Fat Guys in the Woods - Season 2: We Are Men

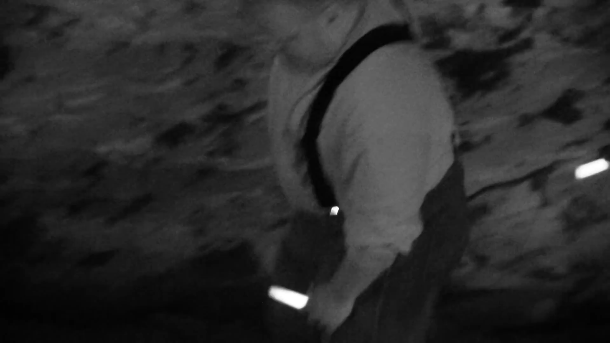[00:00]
This one looks empty. It's empty? I'm sorry.
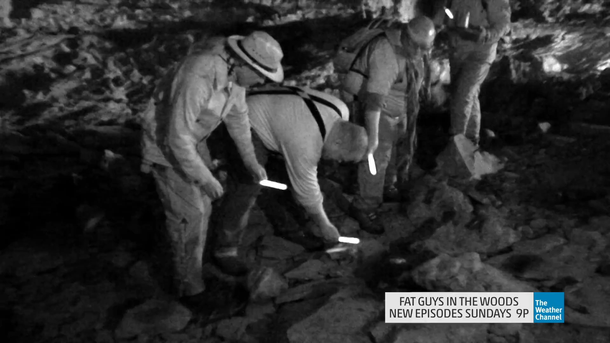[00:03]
Nope, I'm wrong. Dude, that's not empty.
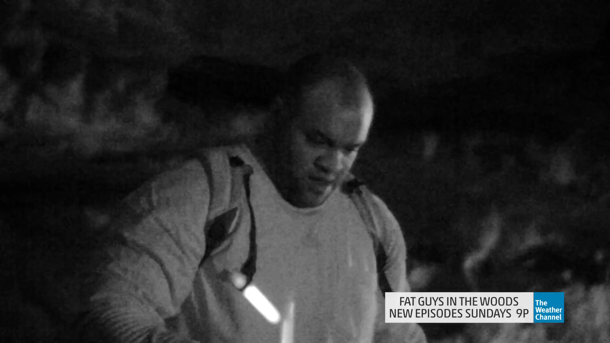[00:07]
There's 10 on that sucker. I can see those legs, and they are wiggling, so they're still alive.